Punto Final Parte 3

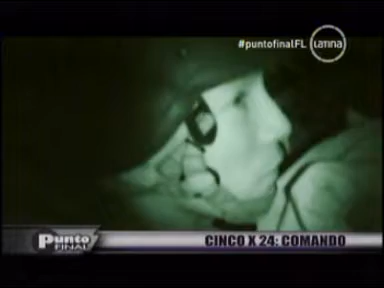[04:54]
Nada de luz. Si podemos ver estas imágenes es por la tecnología de la cámara para grabar en la oscuridad.